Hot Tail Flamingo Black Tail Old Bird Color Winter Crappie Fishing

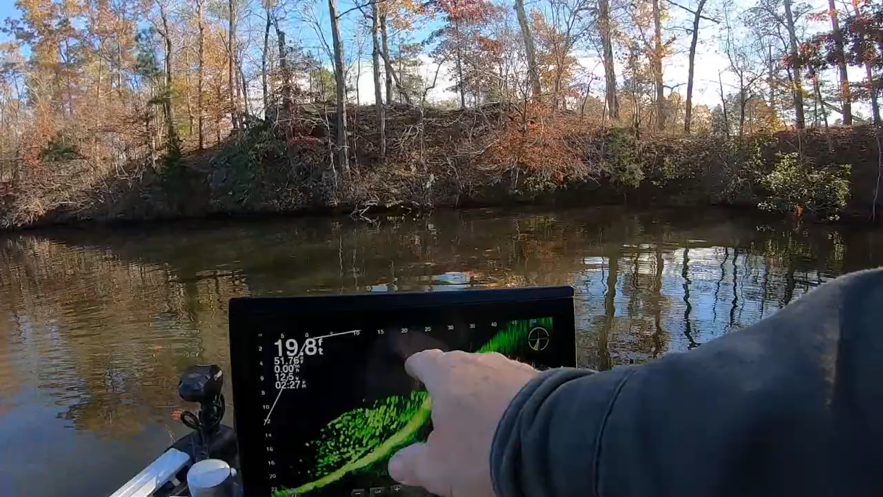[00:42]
On screen: depth 19.8 ft
You can see the limbs coming up. Not all those are fish. Some of them are crappy. Some of them are some fish too.
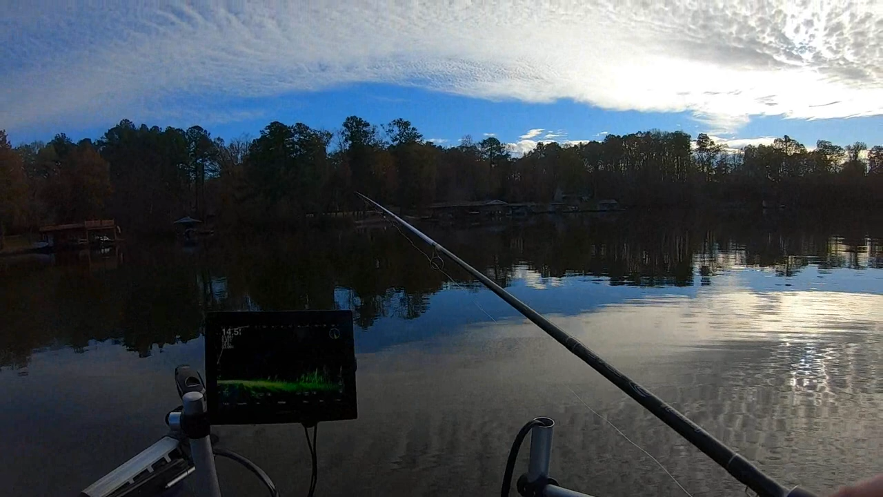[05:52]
They're 50 feet out there. That's about all the further I can throw too. It's 50 feet. I see them shuffling. They're checking it out. I've been catching so many bass. And the bass will constantly move around. I just took it away from one. The bass will constantly move around. And they will move around with those. Crappy. Got him. You see that? I set the hook. It went about 8 feet in the air. I got it.
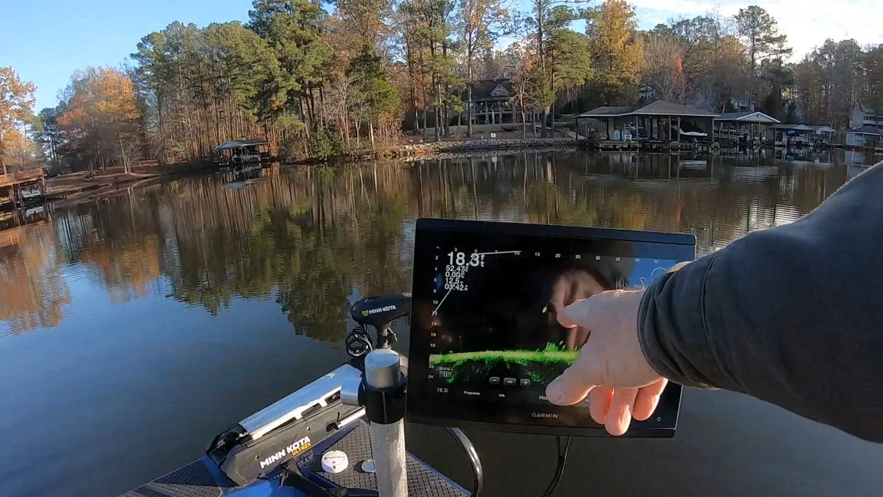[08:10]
I don't think that's a crappy. Or something like 10 foot. Remember they were running this open water like this all winter? There's a school of shad.
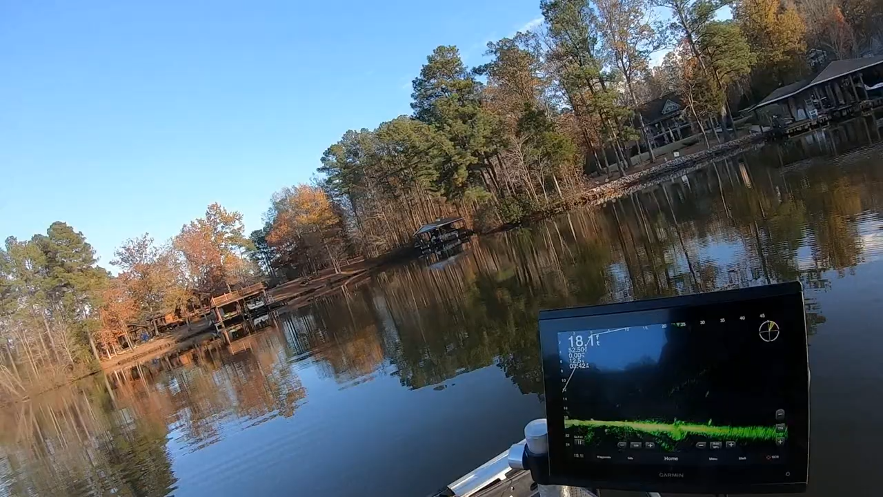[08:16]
There's fish behind them. See there's fish over here at 45 feet.
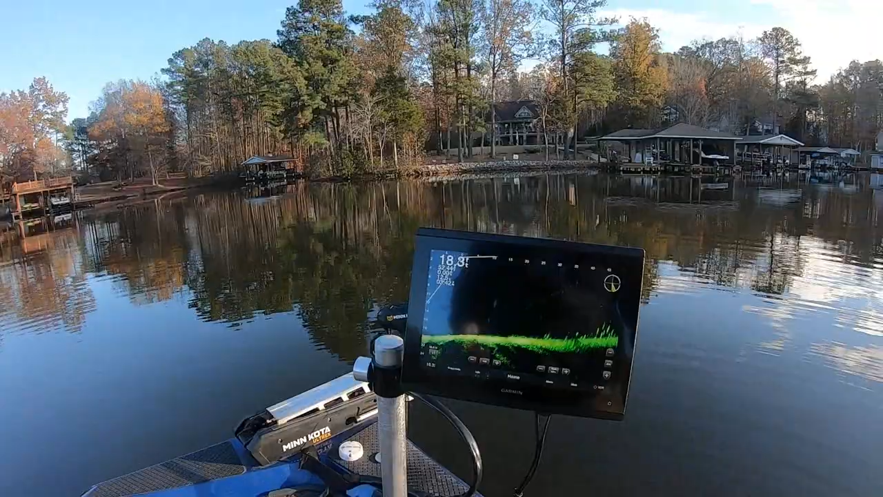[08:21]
There's a fish right there at 25 feet. And they are about 12 feet deep. Alright. They're a little far. Let's see what happens.